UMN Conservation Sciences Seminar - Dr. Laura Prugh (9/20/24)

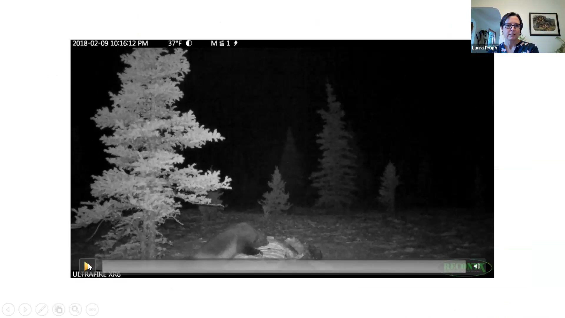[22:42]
So this was a wolf. And the wolf won that interaction,
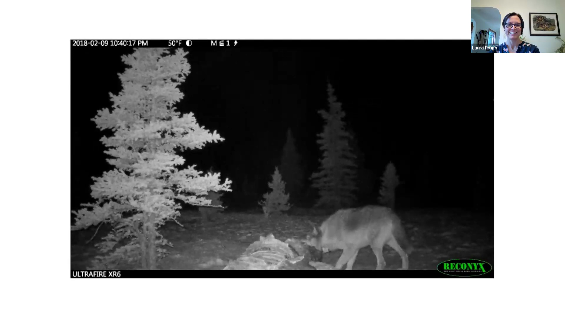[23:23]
but you don't see a dead wolverine there. Wolverines, I think, are like the honey badgers of North America. They're just too badass to get killed very often. The wolves do come back frequently, even long after there is nothing left.